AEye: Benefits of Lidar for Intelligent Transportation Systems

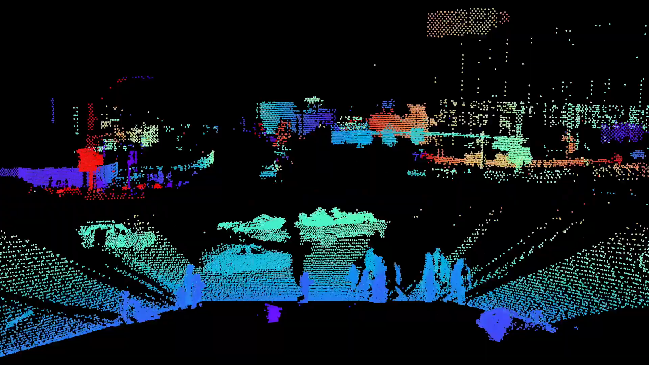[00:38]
LiDAR sensors capture a precise 3D representation of the world.
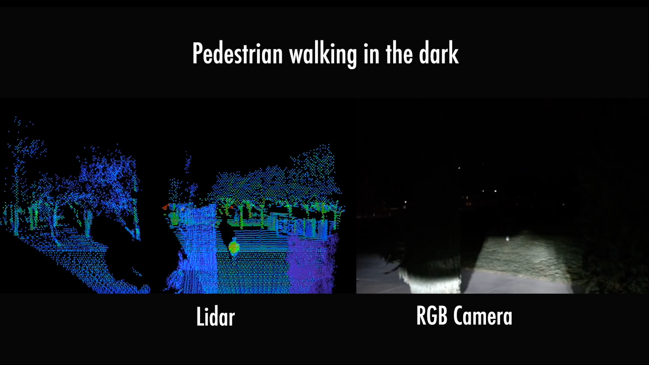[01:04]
are unable to provide highly accurate depth information around the clock with
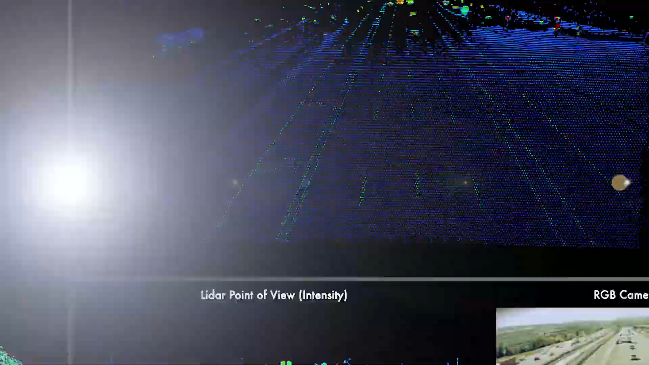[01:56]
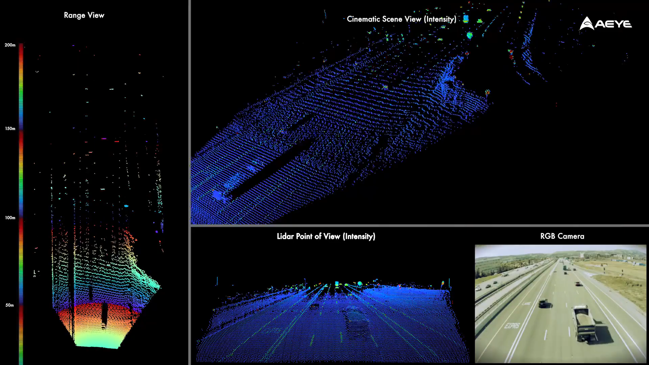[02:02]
velocity, and trajectory of all road users.